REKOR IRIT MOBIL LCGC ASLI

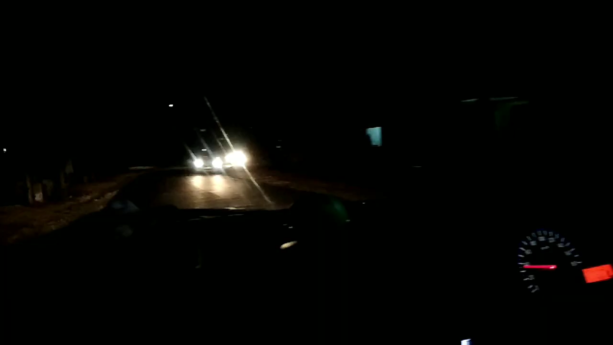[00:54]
Assalamualaikum warahmatullahi wabarakatuh Kembali di motomo channel Nah tadi video yang kalian lihat tadi itu real asli Tapi bukan kondisi jalan yang ideal
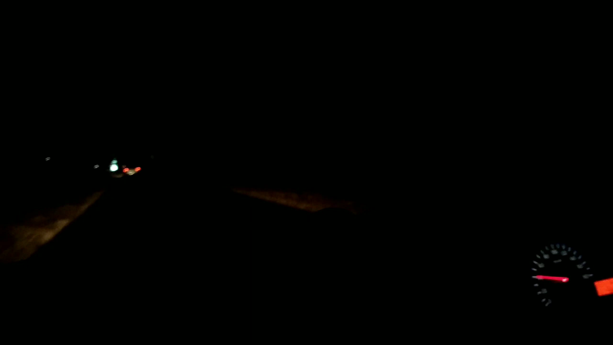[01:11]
yang normal Jadi semua mobil bisa kayak gitu itu tergantung jalan dan tergantung kondisi apa ya angin juga ya Ini jalan yang kalian lihat ini, itu jalan turunan Ini dari arah sarangan ke Penerogo